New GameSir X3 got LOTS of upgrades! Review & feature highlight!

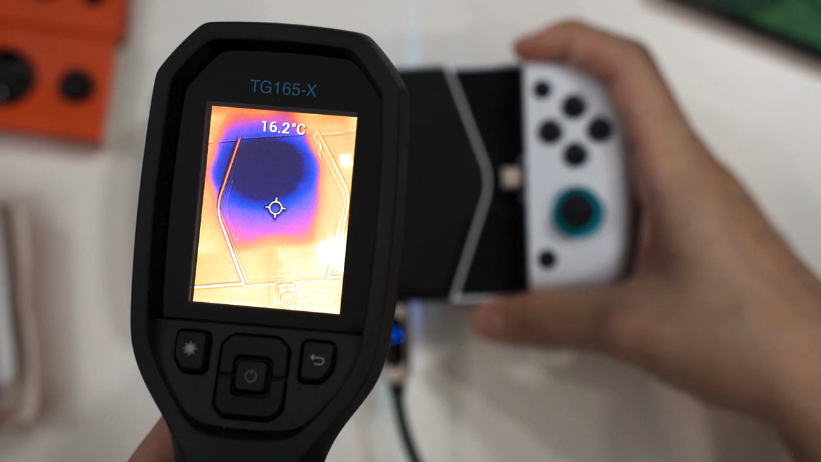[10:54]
On screen: spot 16.2°C
So I'm gonna use the thermal camera to see what temperature it is right now. Peltier coolers work really fast and it reaches a cool temperature of 15.7 degrees Celsius.
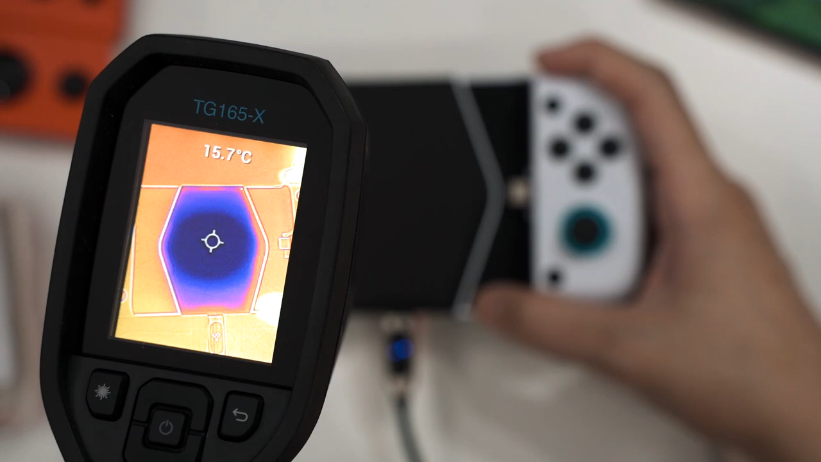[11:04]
On screen: spot 15.7°C
Oh, it's dropping below 14 degrees Celsius. Oh, I can see the temperature flickering. It's now lower than 13 degrees Celsius. It's at about 12.5. Peltier cooler is kind of high performance. As you can see it reached 10 degrees Celsius right now and it took less than a minute to reach this temperature which is amazing. And the wattage consumed by this Peltier cooler is at 10 watts.
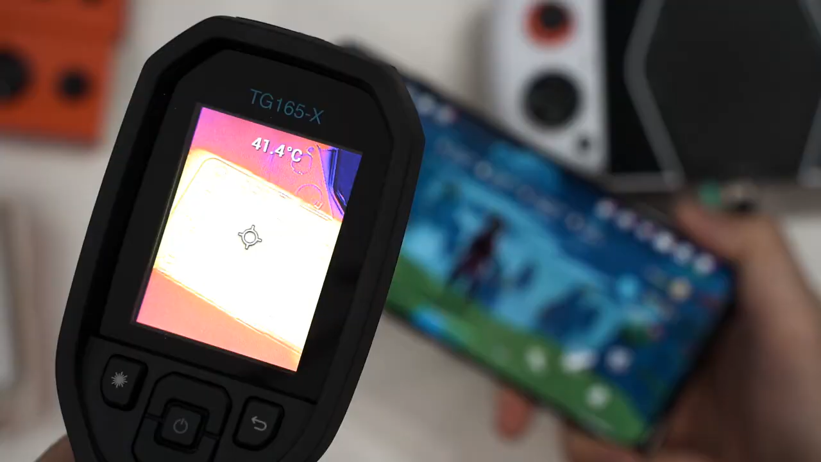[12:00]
On screen: spot 41.4°C
The hottest spot is always around here. It's about 41 degrees Celsius on the surface of the screen and at the back of the phone. This is the hottest spot. 40 something degrees Celsius. 40 plus a little bit. It's not really that hot right now. And the frame of the phone.
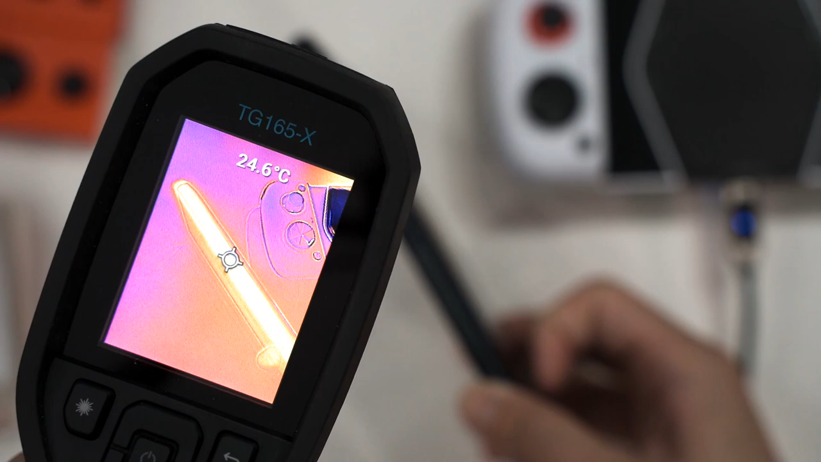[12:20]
On screen: spot 24.6°C
It's a bit difficult to measure because the sensor is a bit off site. So yeah, 37 40 ish degree Celsius around the frame.
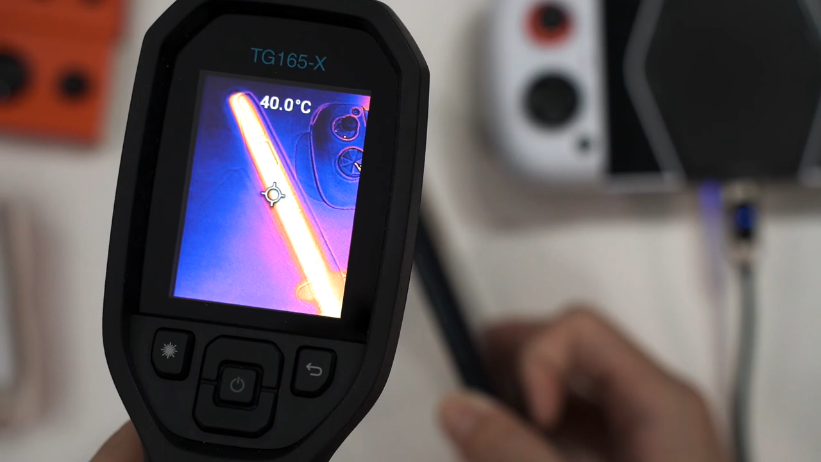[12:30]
On screen: spot 40.0°C
And now what I'm gonna do is to put it on the Peltier cooler. And as you can see here, the reported temperature is 40.4 degrees Celsius.